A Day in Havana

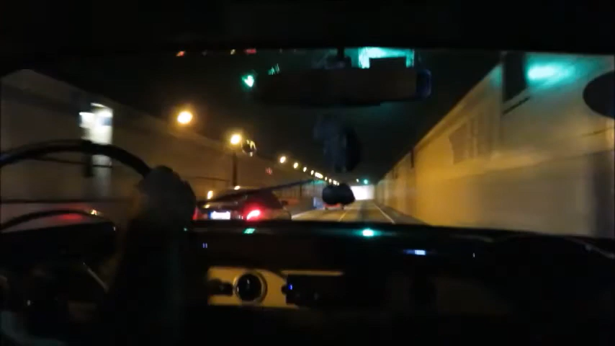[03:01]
So we have to go through this tunnel under the sea in order to get to Havana. Yeah.